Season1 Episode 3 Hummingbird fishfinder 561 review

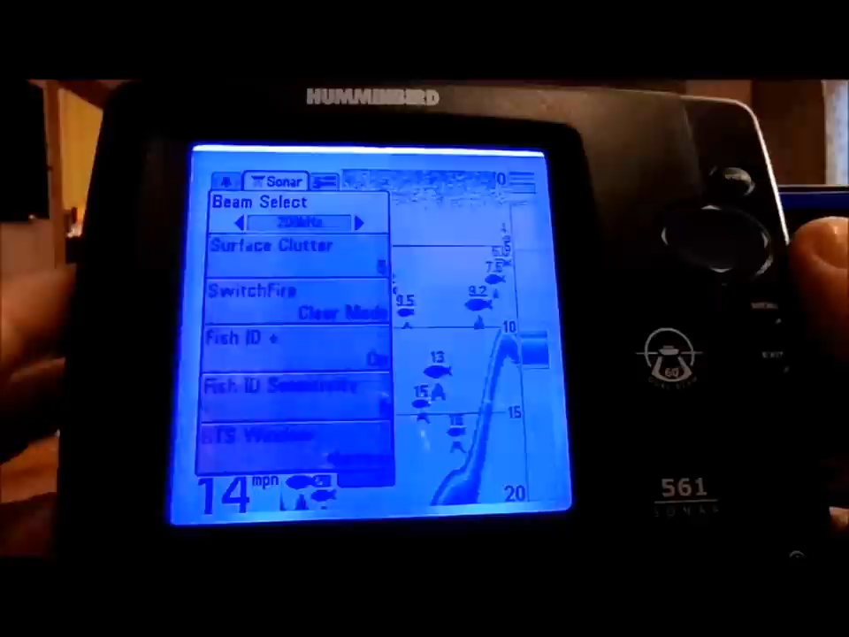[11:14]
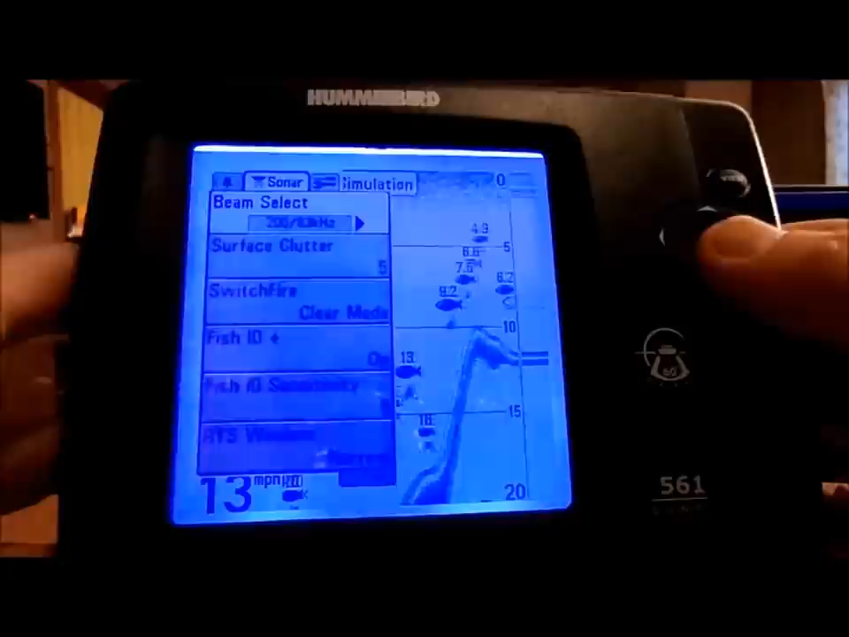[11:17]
Now, we switch it over to both, you can now see that it's going to show hollow fish, and it's going to show light fish,
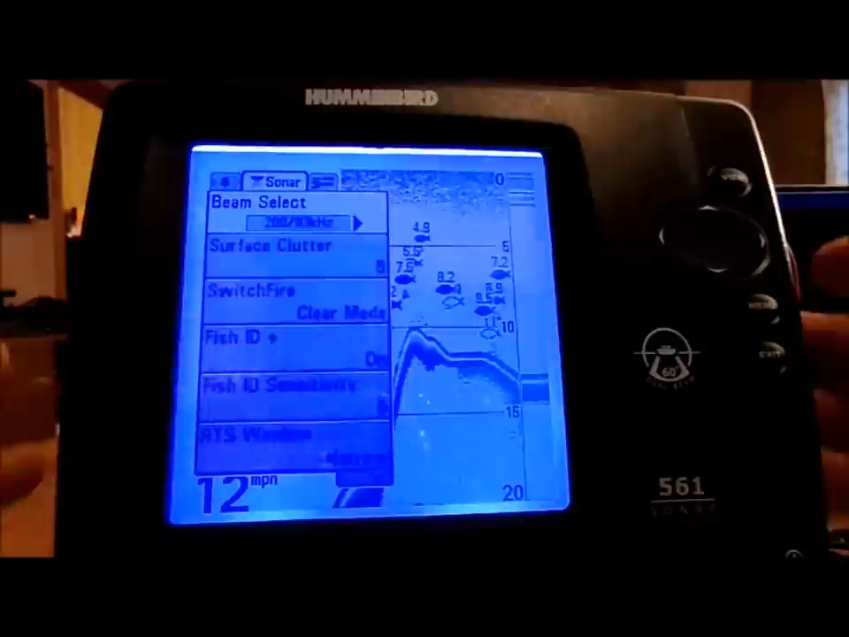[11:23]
On screen: speed 12 mph
depending on which beam is picking them up,
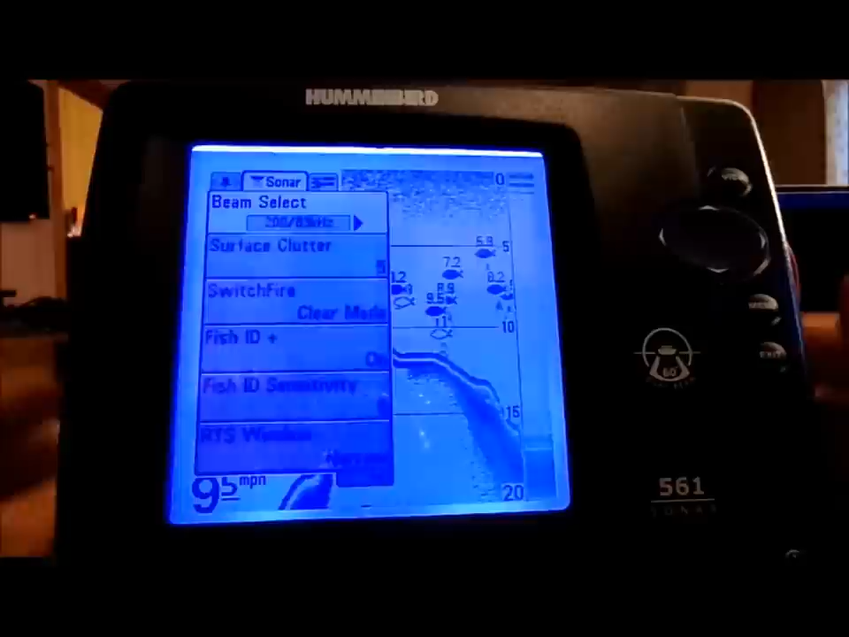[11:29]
On screen: speed 9.5 mph
it's going to tell you exactly where those fish are,
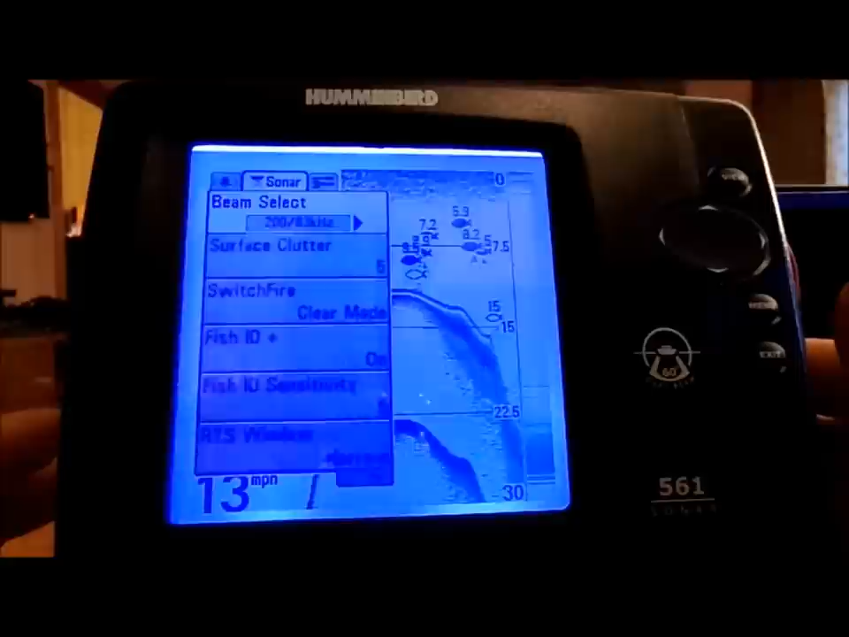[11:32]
On screen: speed 13 mph
which is a really nice feature if you run the dual,
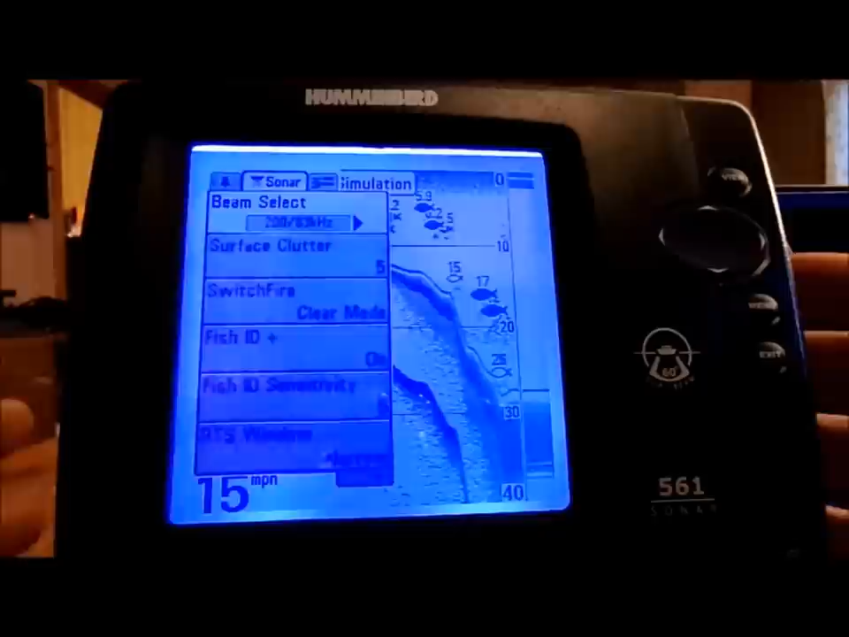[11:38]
because it can tell you if it's in that narrow 20 degree band that would be the closest to your boat on the back,
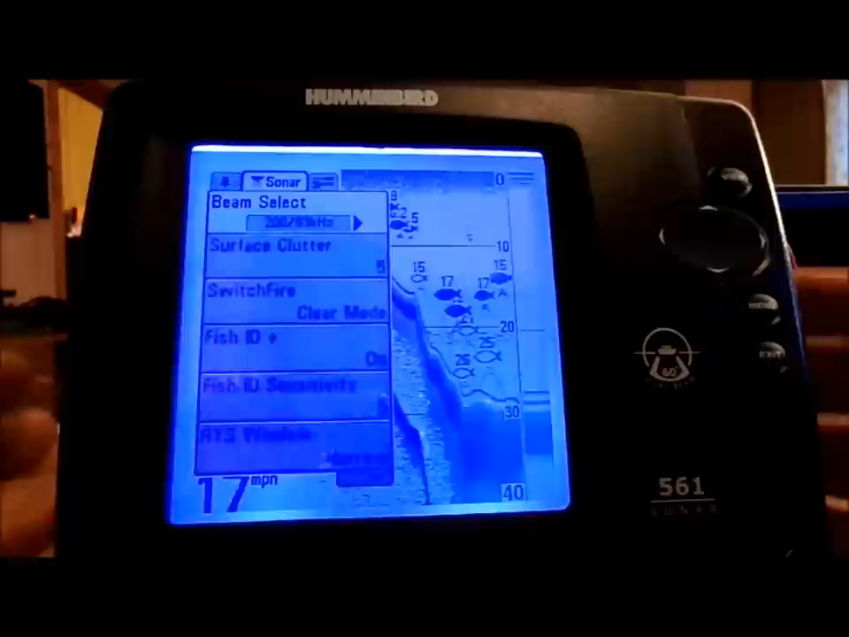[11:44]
or it's going to tell you if it's more in the 60 degree area on your boat too.
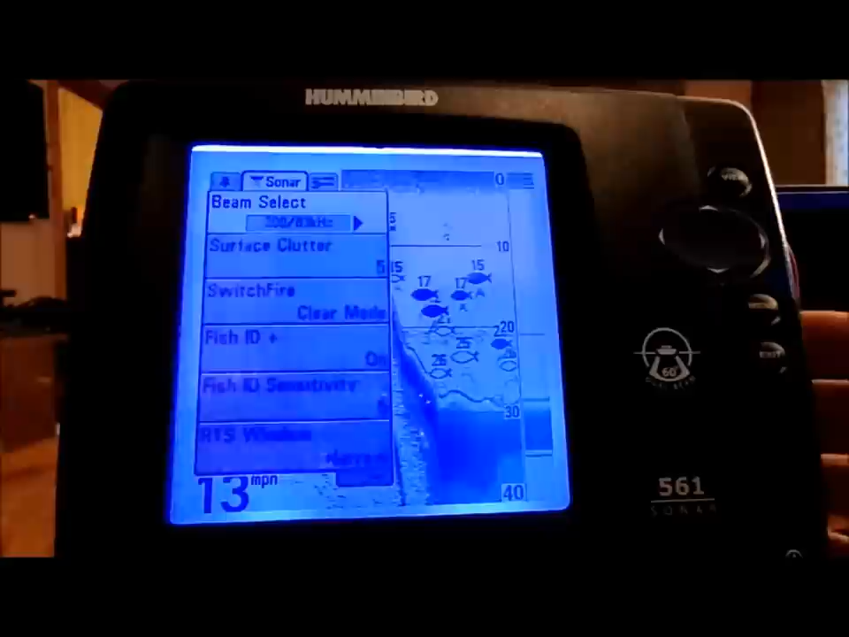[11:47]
On screen: speed 13 mph
So, you know, you want to, you know, experiment with it a little bit, guys,
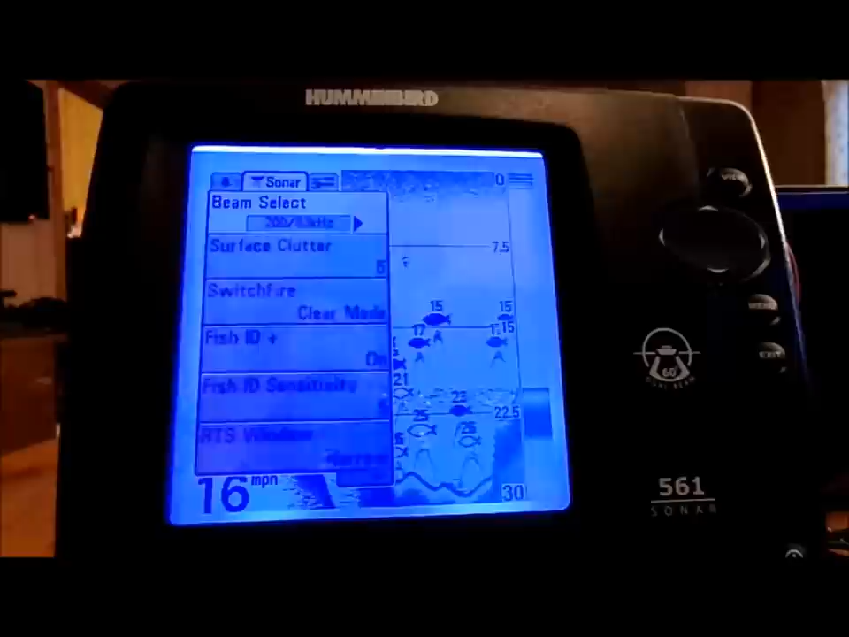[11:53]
On screen: speed 16 mph
get a feel for it, you know, what you feel the most comfortable with.
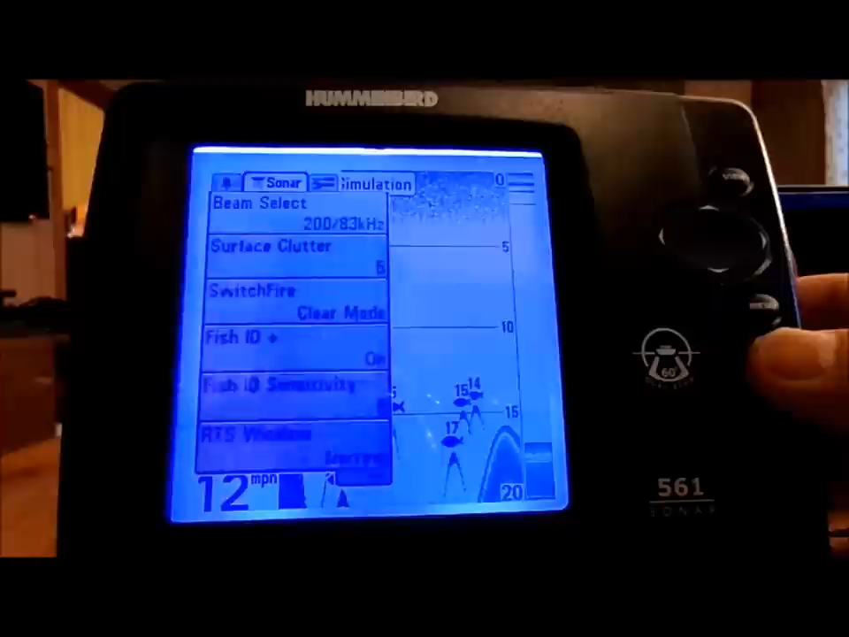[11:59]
On screen: speed 12 mph
Let me get out of the menu here, and you can see it shows your depth up here, your temperature. Down here, it's going to show your traveling speed,
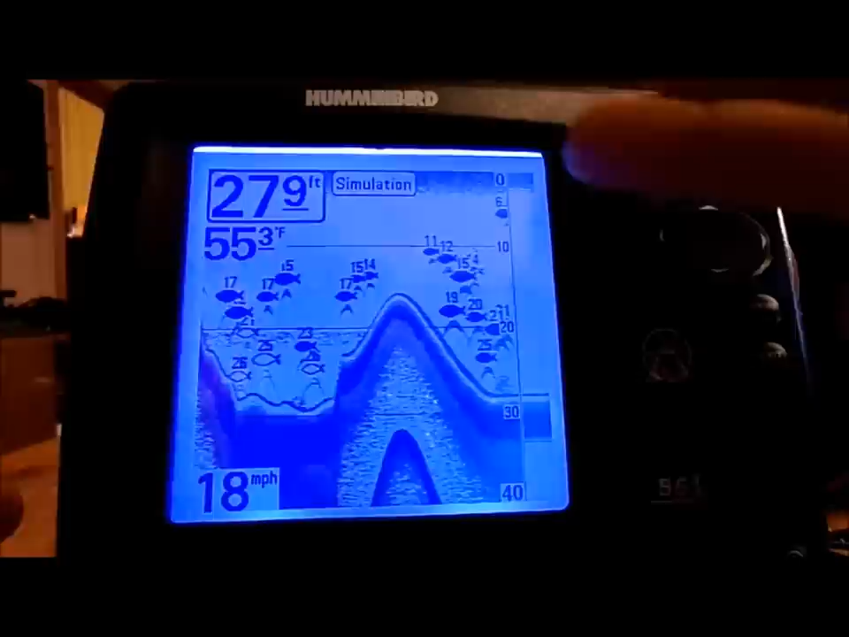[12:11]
On screen: water 55.3°F, speed 18 mph
and then here along the side, it shows the depth, and this will adjust accordingly as you find different areas of water. You can see here, now it dropped all the way down, it's showing down to 30.
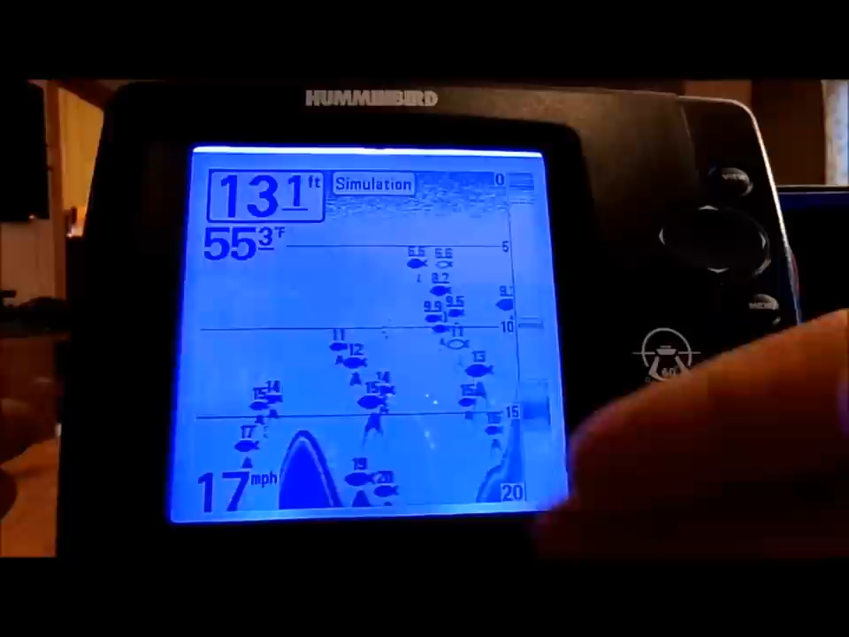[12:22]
On screen: speed 17 mph
Now it's going to show a 20 degree area, or 20 foot area. So, you know, depending on how deep it is, this does go to a depth of 100 feet.
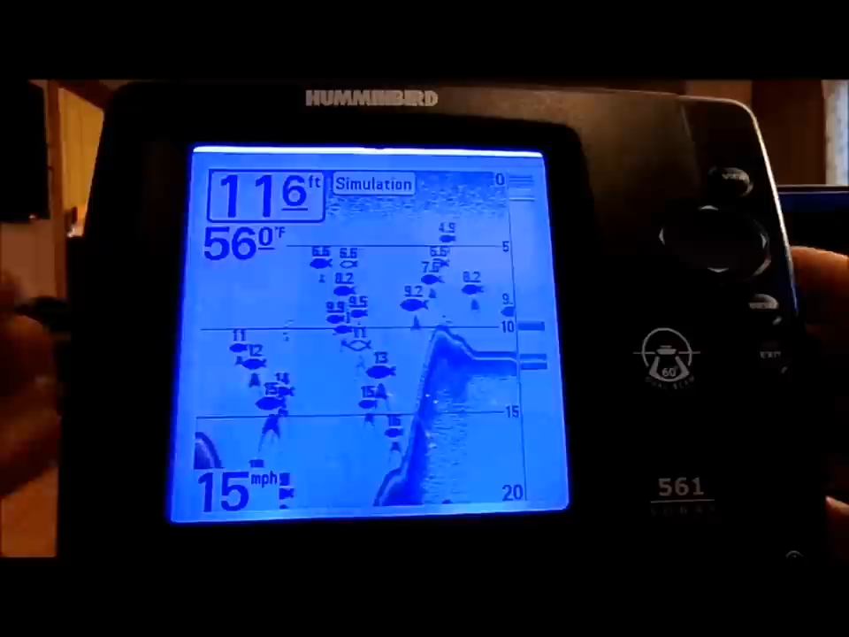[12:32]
So, you're in good shape. You don't have to worry about, you know, oh, I might be in too deep of water. Up here at the top here, we got the view button, and you can change your view,
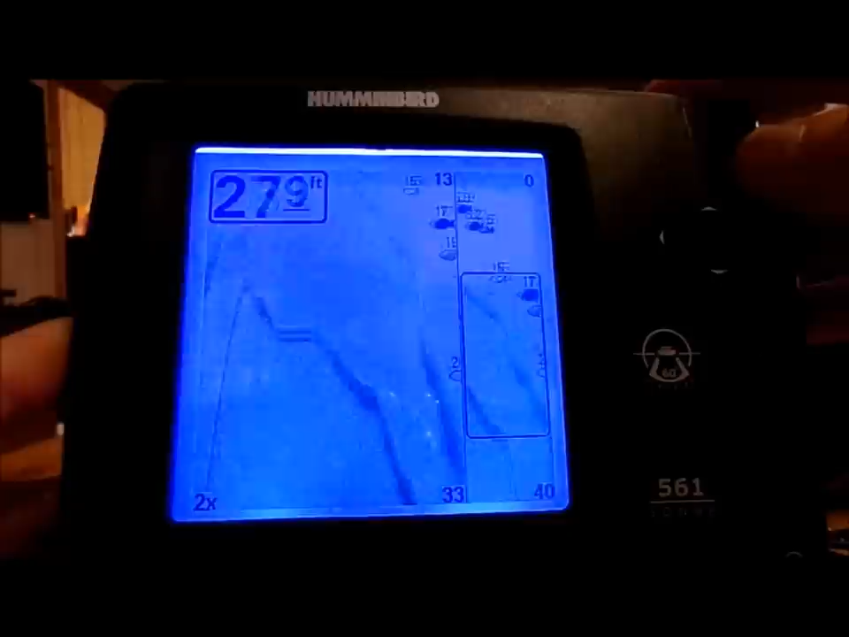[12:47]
as you can see, which also will adjust what is being displayed.